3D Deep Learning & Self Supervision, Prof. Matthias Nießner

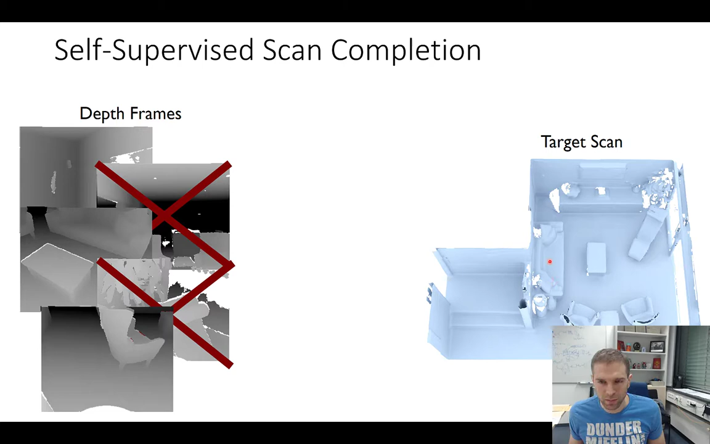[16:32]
of these depth frames and with these two of these depth frames we're essentially removing some parts of the 3d reconstruction here so we're making this partial scan even less partial right so if you're removing these two frames here uh we're getting something that looks like this and these are not actually the two frames we removed we removed a certain percentage of the input frames here um so now what we have here is we have two sets of reconstructions one of these reconstructions was done with using all the available depth frames and one of them was being done with only a subset of the depth frames and the idea here
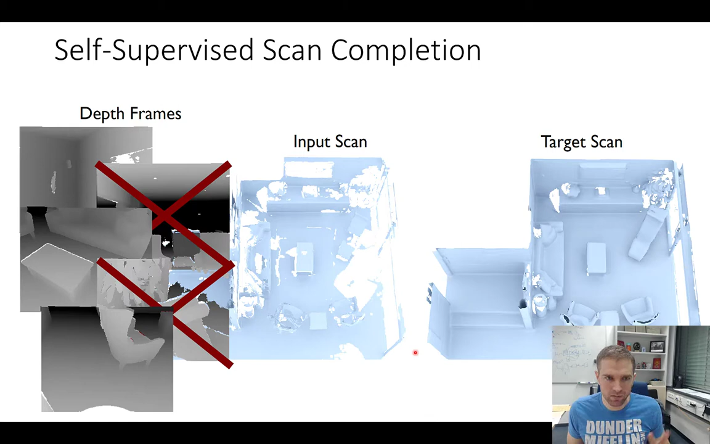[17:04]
is that we are saying well we are correlating these two to each other and training a network that learns kind of a delta between those two um and the way you can do this relatively easily is we know here well so we could just go ahead and make sure we're predicting this one from that one right but what we really want to do is we want to also figure out what actually was missing here at the beginning and this is a nice thing about um when you're running volumetric
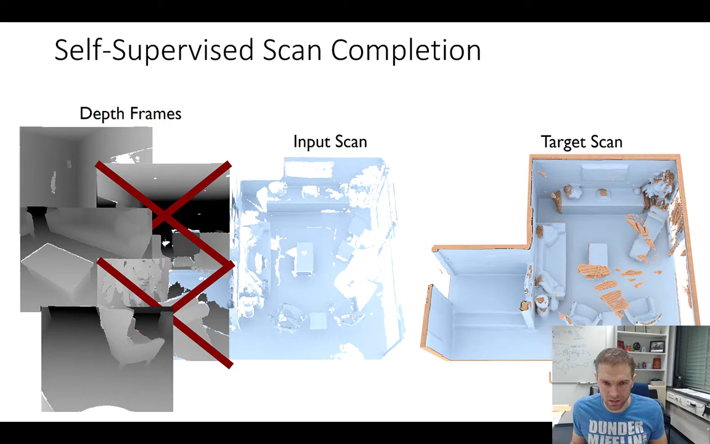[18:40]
from the very partial scan here in the middle go to the less partial scan here on the right and the loss is only defined in regions where we know the target scan has actually observations and this is completely self-supervised which is very very nice
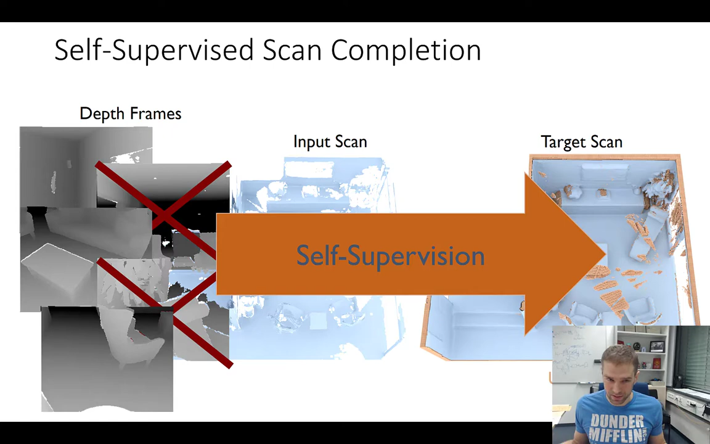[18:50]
because we don't need any annotations the only thing what we're doing here is we taking an existing 3d scan and we're removing a bunch of frames so we're making it less complete
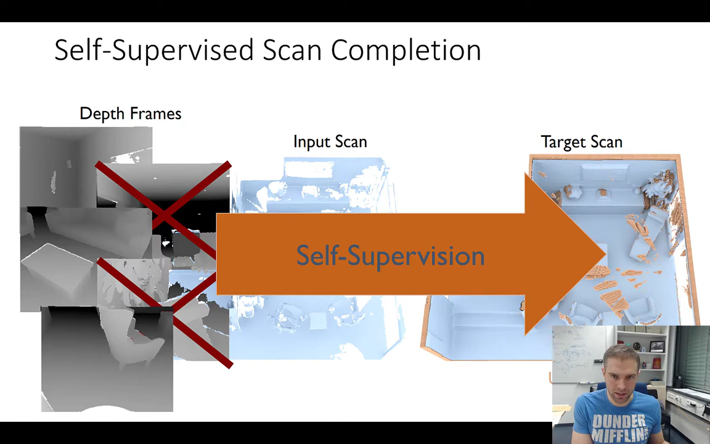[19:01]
and then we're correlating the two to each other and then we have this nice masking trick of the unobserved space in the targets and then we can train this end to end we're also proposing a few things on the architecture side here and if you're curious how that one works in detail
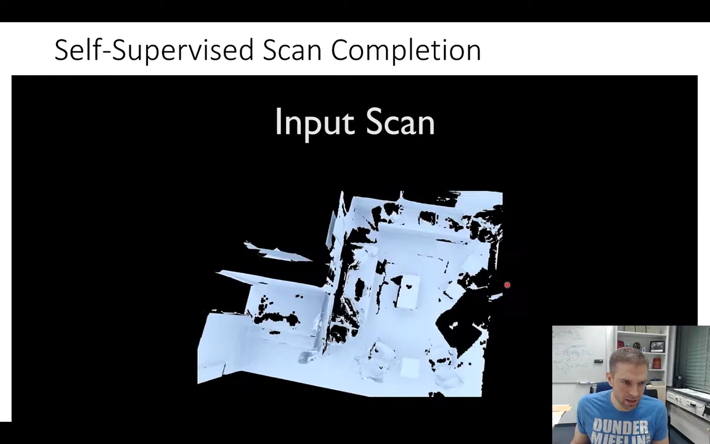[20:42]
the input scan respectively here's the completion and if you look at the side by side it looks actually pretty good right um this is
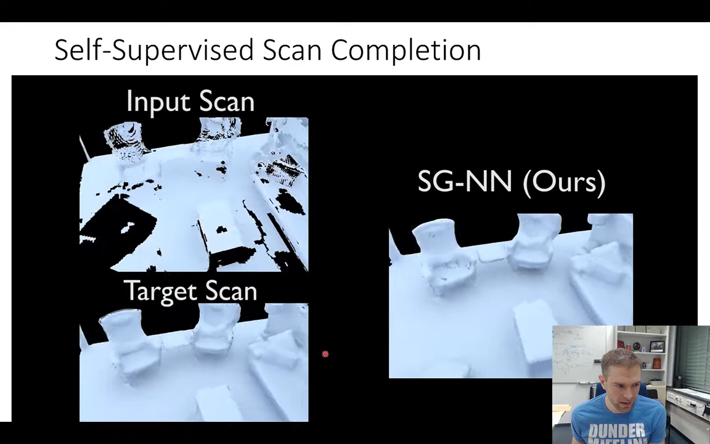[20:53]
the target scan that we're trying to complete here you're seeing that even the target scan is pretty incomplete it's never perfect here um but our completion actually manages to fill in these missing regions so i'm gonna i'm gonna play it again because i think this works actually remarkably well
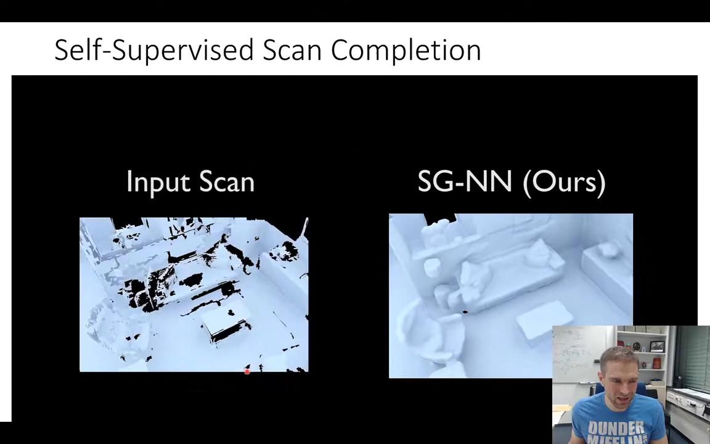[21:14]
you can go to very high resolutions now we can train a lot of data because we don't need any annotations um and we're getting of course um pretty pretty good results right um
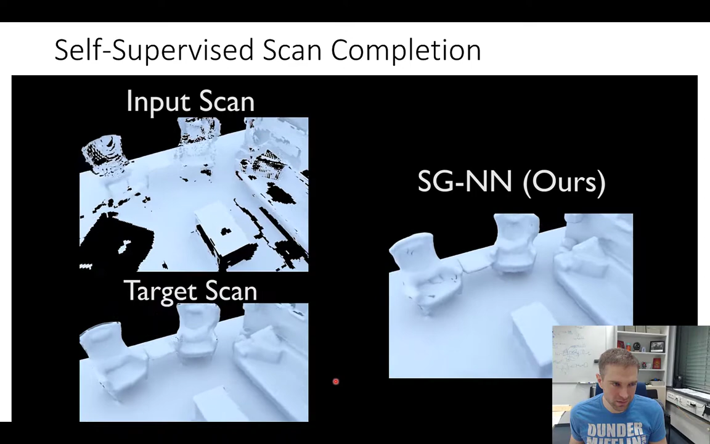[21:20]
so here's the input here's our prediction here was the respective target and we see that we're even fixing these kind of things um even if you're looking at this um quantitatively um